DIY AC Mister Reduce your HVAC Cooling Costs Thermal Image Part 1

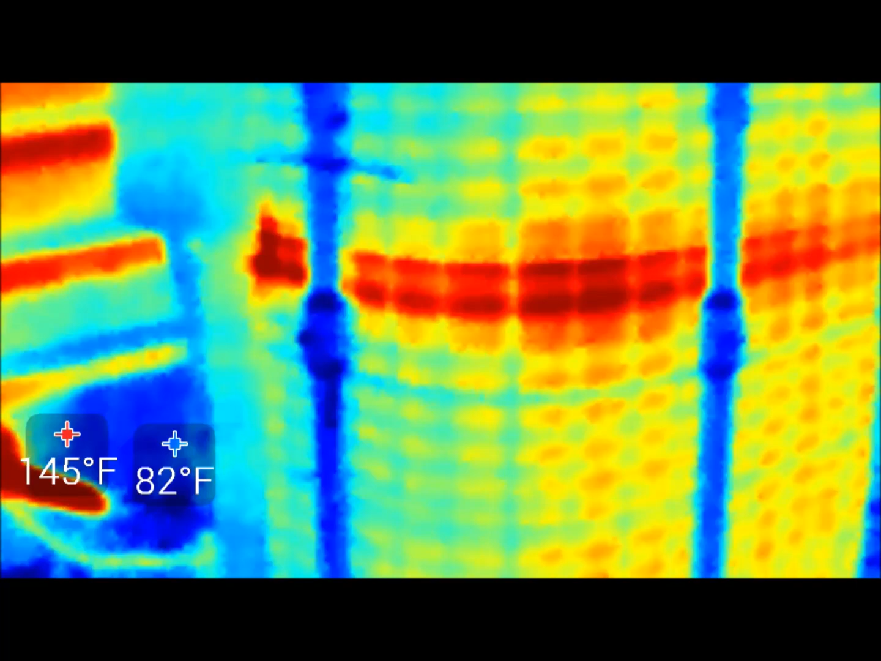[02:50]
Okay, this is a thermal view of the outdoor condenser unit.
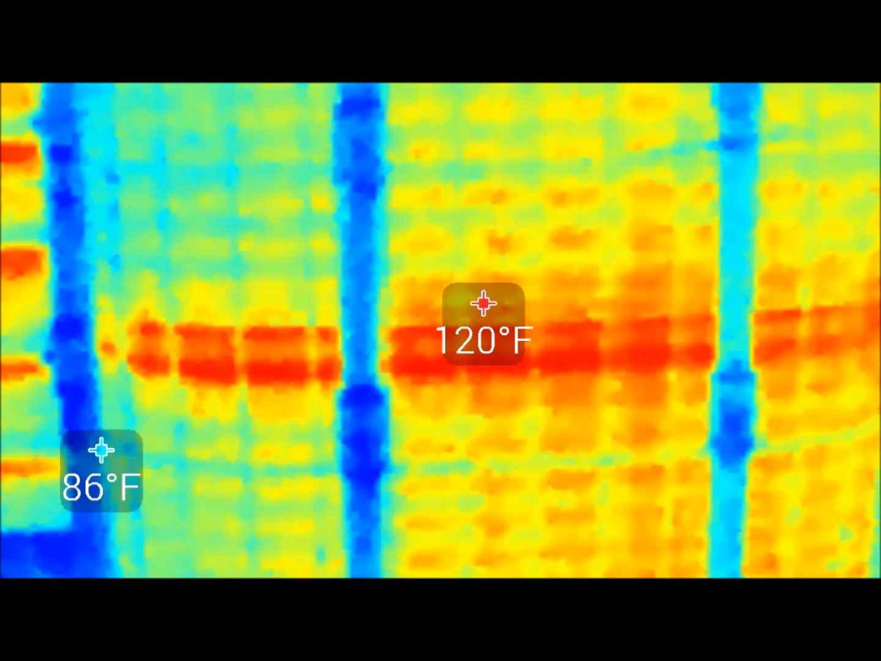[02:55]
On screen: min 86°F
I used a thermal imager to kind of try and capture data on, you know, is this working or is it not working?
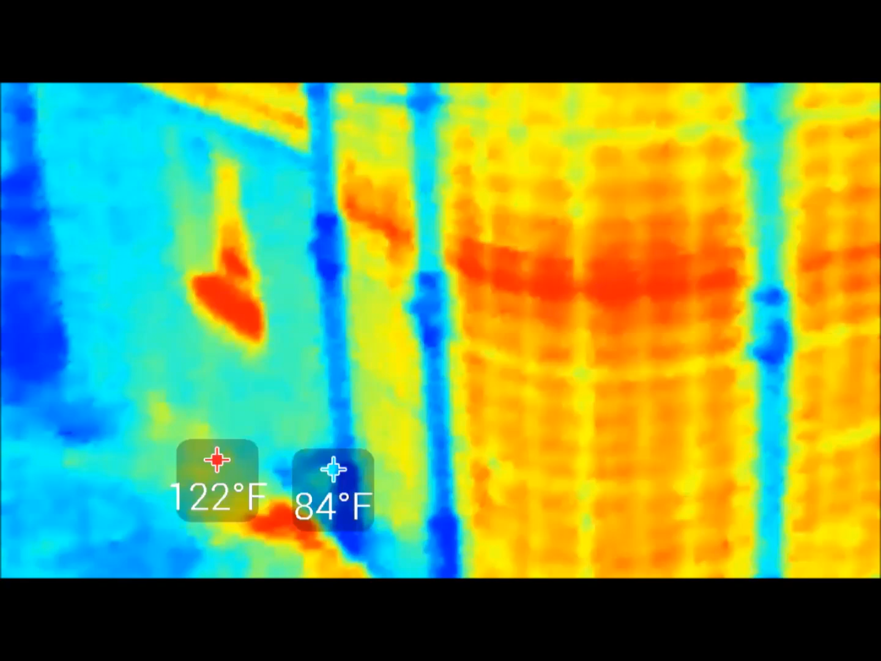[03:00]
And so you can, as you can kind of see, you're panning around the coils themselves, or the heat sink, whatever you want to call it, about 120 some odd degrees. The blue is the misters with the water in them, and right now you can see it's turning on, and it's just cooling the hell out of that condenser unit.
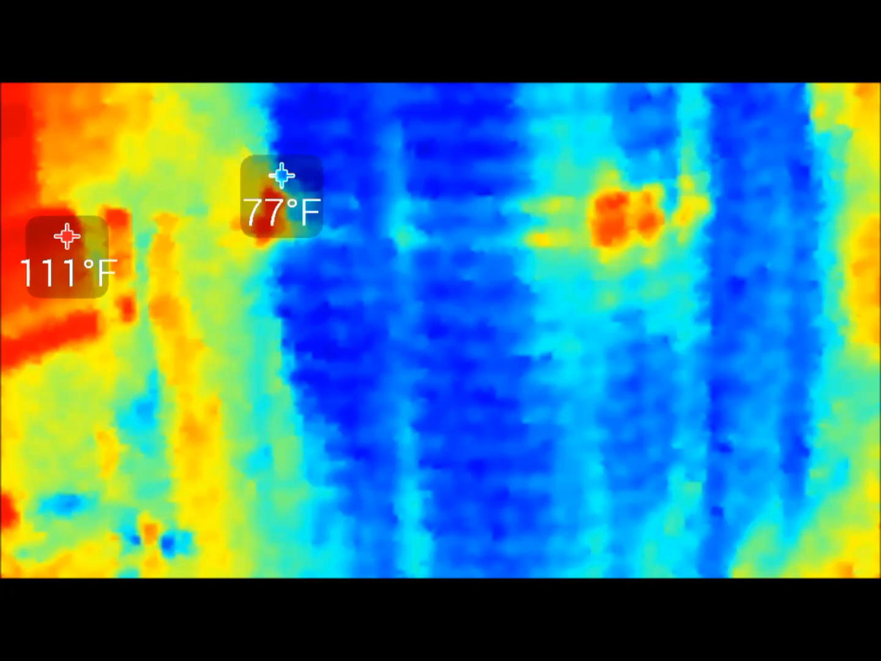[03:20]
So, this was probably about a, I don't know, 90 degree day, and you can see that the misters have really knocked down the heat on that condenser unit, so it's pulling in cooler air,
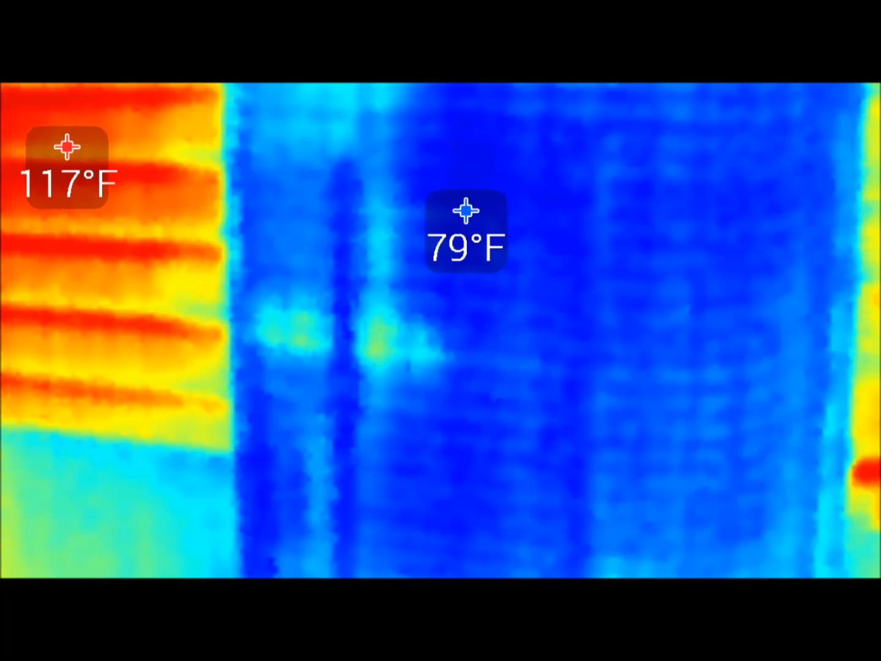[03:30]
which is essentially dropping the power requirement, the compressor is requiring to actually cool the house.